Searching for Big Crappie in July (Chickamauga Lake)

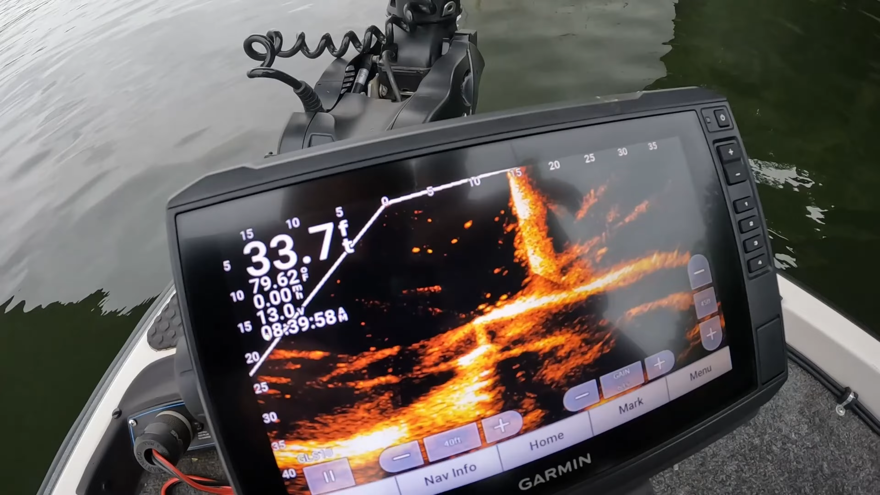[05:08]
On screen: depth 33.7 ft, water 79.62°F
we're picking up some right here on this pylon that's where i just pulled that
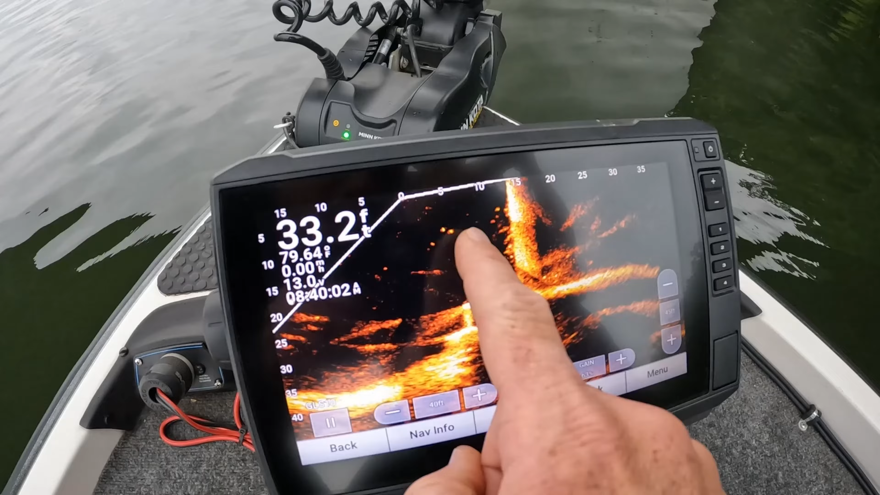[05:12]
On screen: depth 33.2 ft
whitey off they're in there especially right right next to it